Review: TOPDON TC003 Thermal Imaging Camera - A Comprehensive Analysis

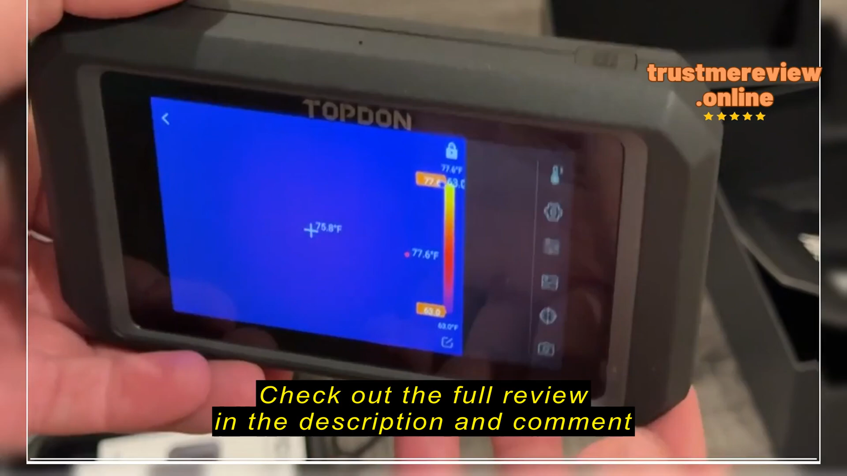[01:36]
so let's see it is on 652
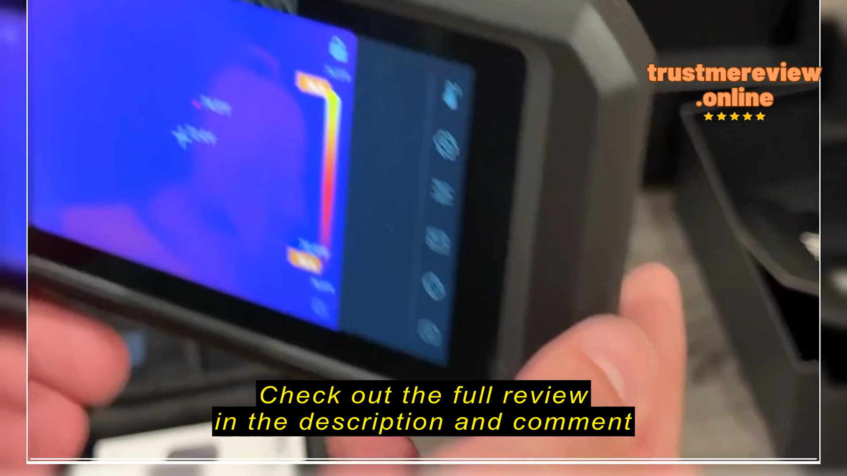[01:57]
as you look on the back here's your thermal camera and i believe that's the thermal camera the regular camera
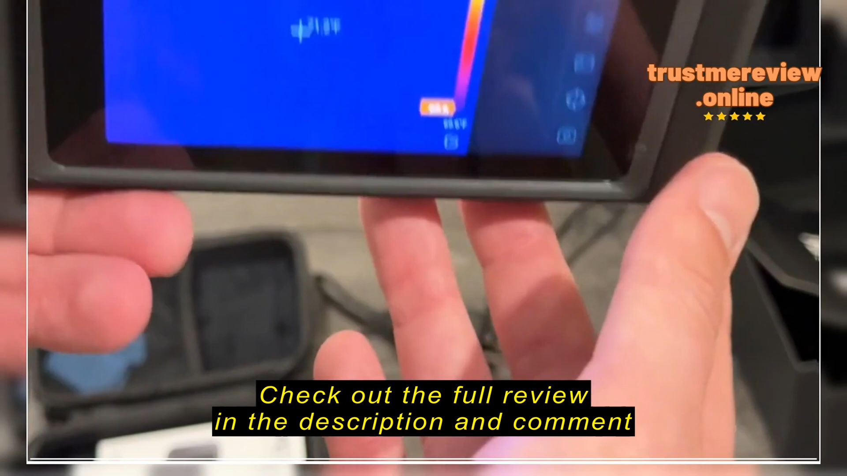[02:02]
and then i think flash it has a nice little grip right here
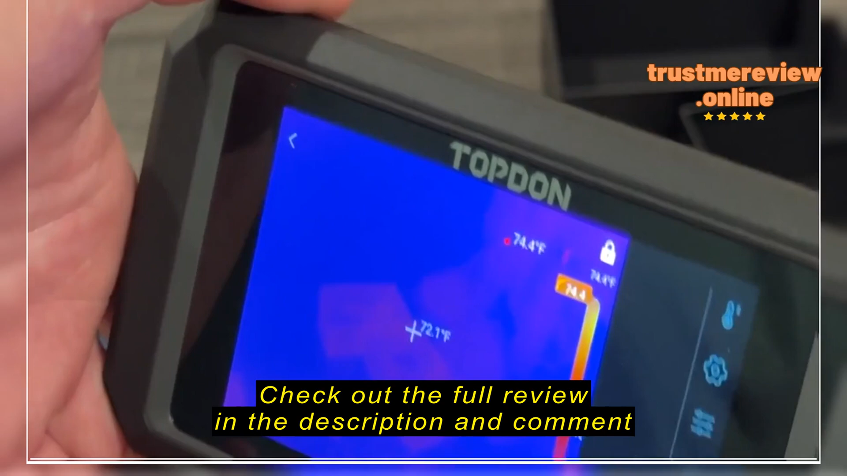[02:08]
uh kind of tells a little bit about the information thermal imager
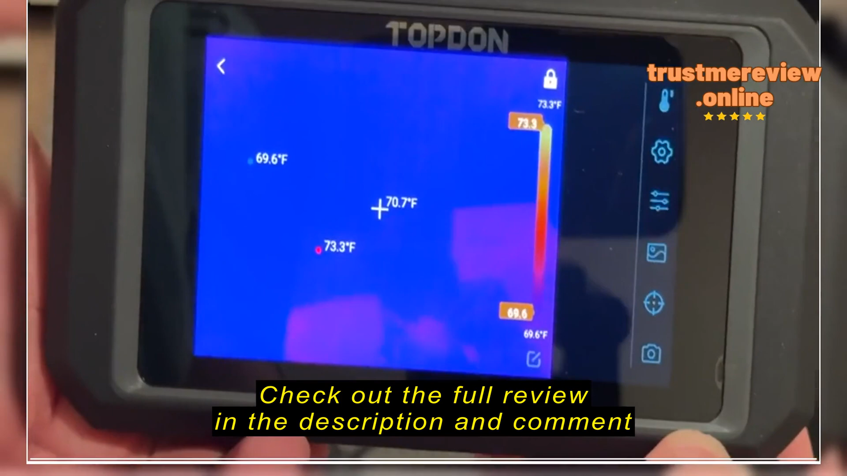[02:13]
On screen: spot 70.7°F, max 73.3°F, min 69.6°F, scale top 73.3°F, scale bottom 69.6°F
as i can point it at the uh backpack and the water bottle over there
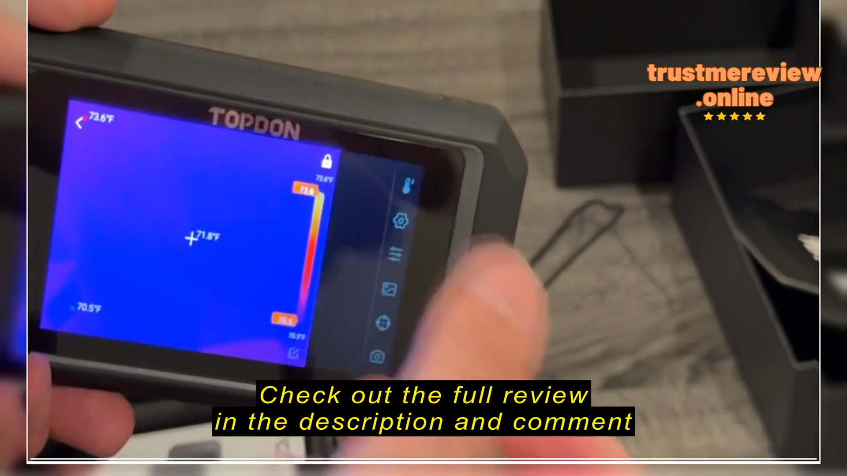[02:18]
On screen: spot 71.8°F, min 70.5°F
it says it's 73 degrees and then if i point it at the ac vent